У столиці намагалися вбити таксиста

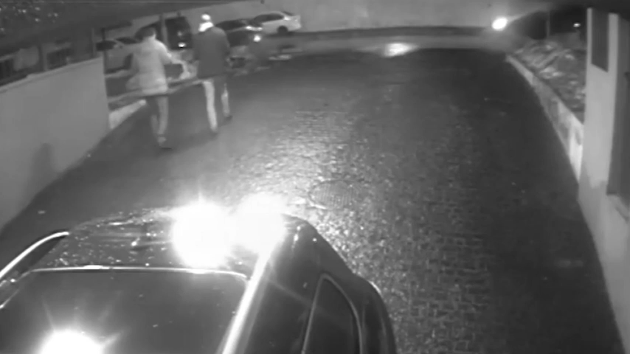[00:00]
На цих кадрах з вуличних камер видно, як двоє чоловіків щось жваво обговорюють, а потім сідають у таксі.